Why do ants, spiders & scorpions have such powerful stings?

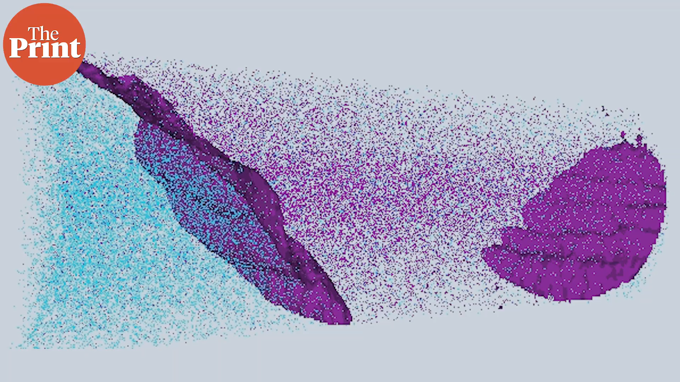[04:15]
The technique destroys the sample but allows scientists to create a 3D map of the sample as well as decode its atomic level composition.